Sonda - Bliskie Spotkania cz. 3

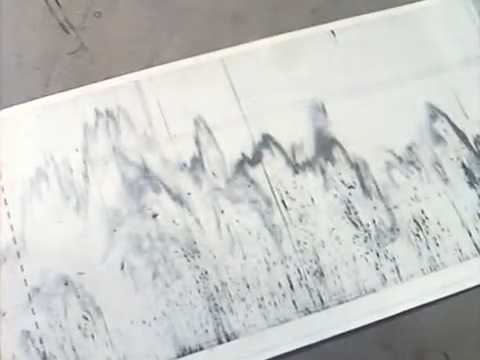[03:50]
Te faliste zakrętasy to echo od optycznie czystej atmosfery. Ale tam, gdzie oczy nie widzą nic, radar sygnalizuje obiekty, które wyglądają jak odbicie od samolotu.